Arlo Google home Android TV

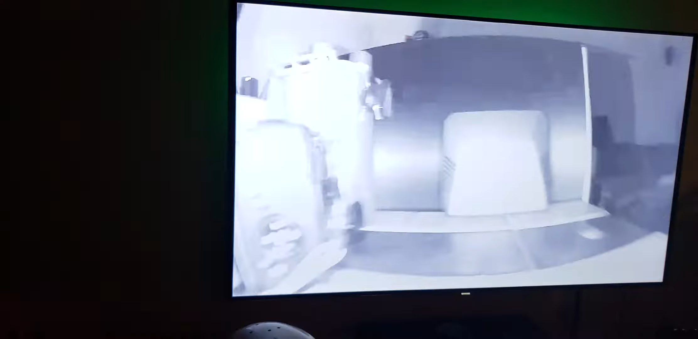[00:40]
Boom. And, of course, we're in night mode. Now, this isn't an exact science. Obviously, Arlo's love to forget their cameras.
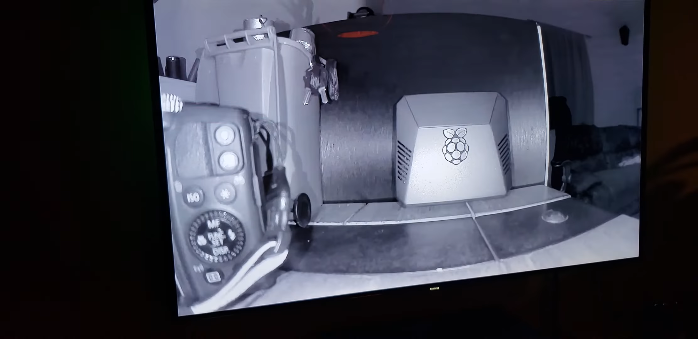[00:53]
The base station forgets stuff all the time. So let's go through a couple of other cameras. I have some regulars, and I have some Pro 2s. Show camera P2 cars. Why is it P2 cars? Because it's a Pro 2, and it points down the stairs towards my cars. Okay. Streaming P2 cars on Shield Android TV.
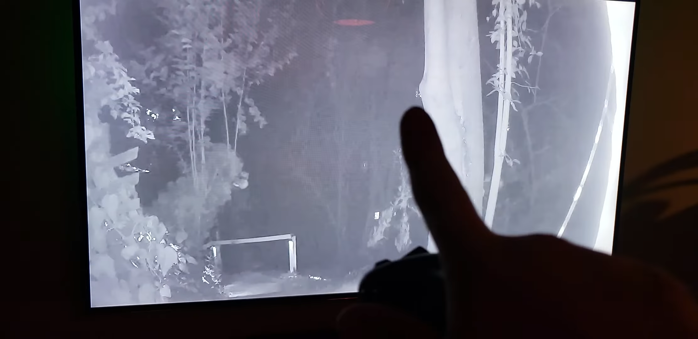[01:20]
Now, up there is an old, original Arlo camera. It's just simply called cars. Show camera cars.
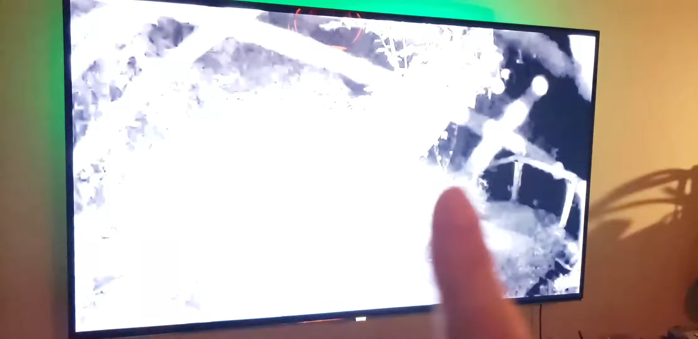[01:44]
Sometimes it works. Sometimes it doesn't. I guess you just have to be patient.
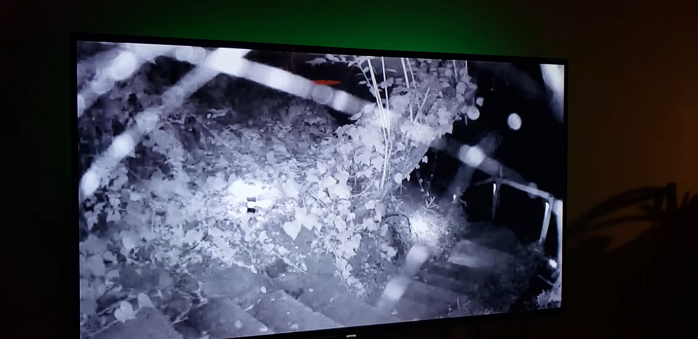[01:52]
But if you are really interested in home security and you want to know if, say, someone was coming up those stairs towards the house, either to deliver food or do harm, they'll be at your front door long before you get a notification. Obviously, this stuff has, you know, a good 7-second delay sometimes, even up to 20 seconds. But, you know, that's neither here nor there. That's a topic for another day. But this is purely Android home, Android TV. Obviously, you just saw the Ultra.